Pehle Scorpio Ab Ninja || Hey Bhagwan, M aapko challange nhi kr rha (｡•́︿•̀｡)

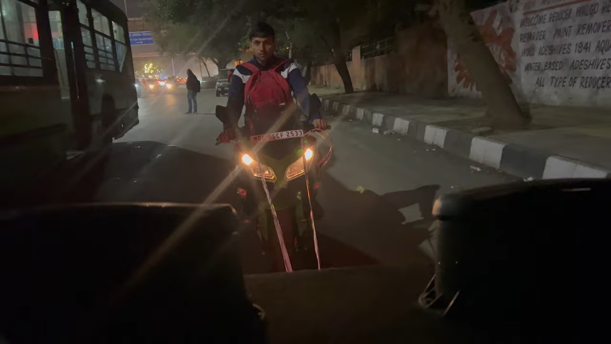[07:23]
कोई दिक्कत हो तभी आवाज लगा देना, हॉर्न बजा देना, धीरे धीरे लियो यार। ओए ओए देख, धीरे धीरे झटका दे रहा है तू ब्रेक एकदम से। ये देखो भाई ऐसे खींच के ले आनी पड़ रही है इससे, वैसे मजा तो आ रहा है,